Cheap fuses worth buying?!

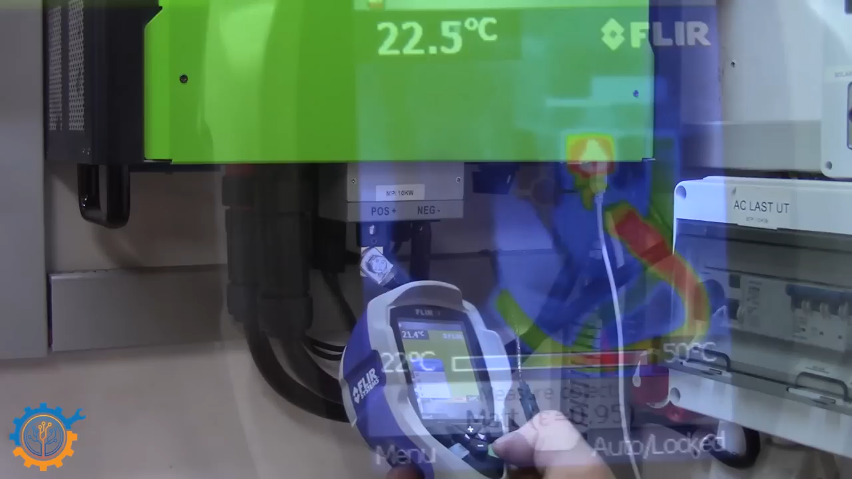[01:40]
And as you can see here that cable is really really hot.
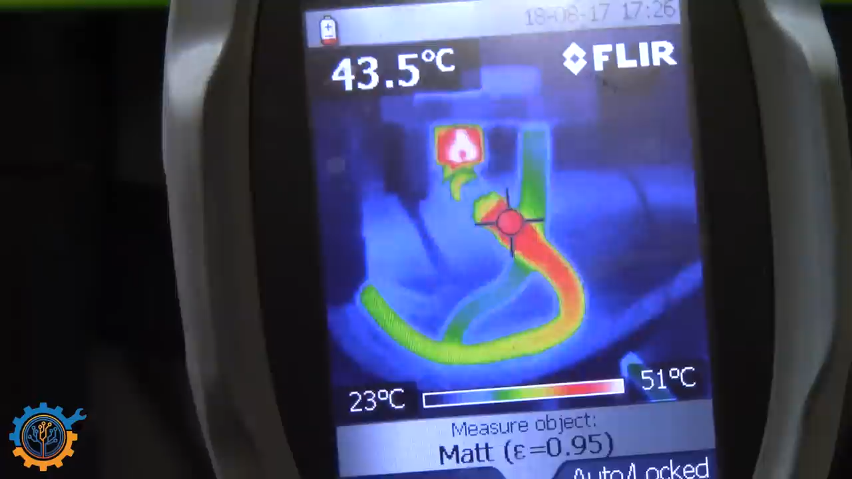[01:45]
On screen: spot 43.5°C, scale top 51°C, scale bottom 23°C
Close to the connection we have around 43-44 degrees and
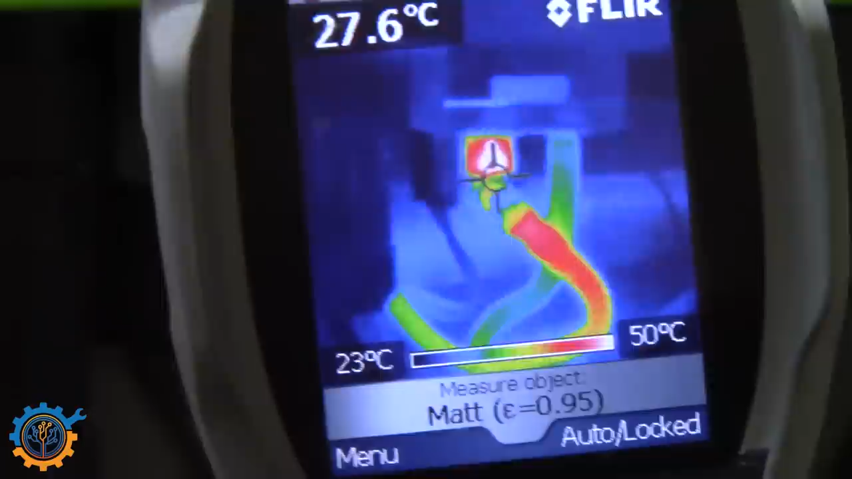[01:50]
On screen: spot 27.6°C, scale top 50°C, scale bottom 23°C
the fuse itself is way above 50 degrees